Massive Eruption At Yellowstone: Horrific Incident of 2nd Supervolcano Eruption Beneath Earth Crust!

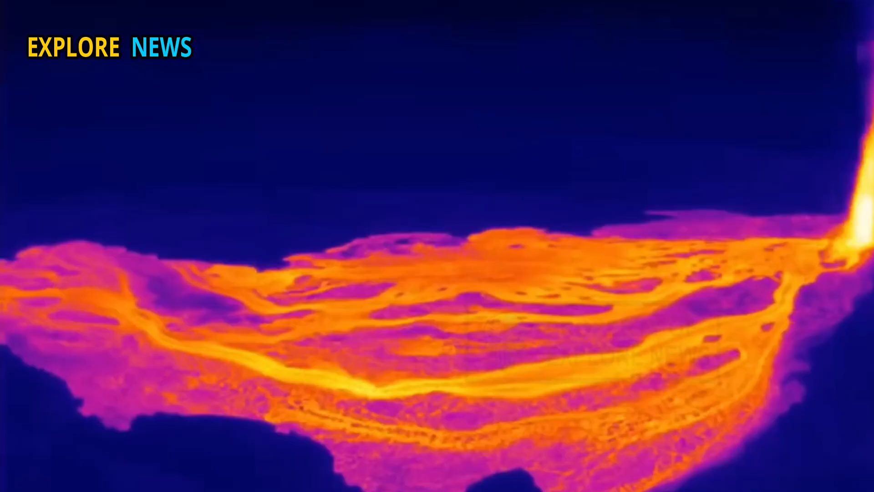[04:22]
as well as the formation of a new lava lake that is slowly rising to the surface.